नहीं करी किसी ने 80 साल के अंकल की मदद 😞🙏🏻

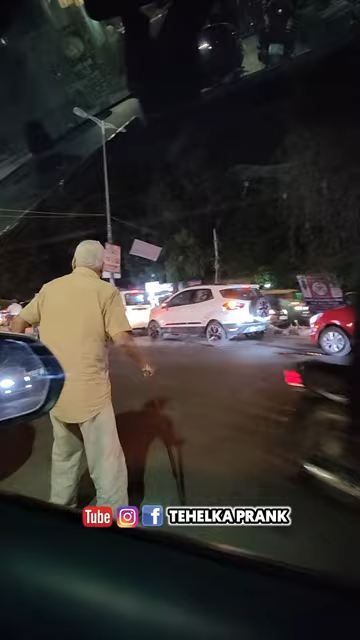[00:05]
कहने का मतलब है ऐसे कितने बुजुर्ग लोग हैं, कितनी बुजुर्ग महिलाएं हैं, अंकल से देखो चला भी नहीं जा रहा। पकड़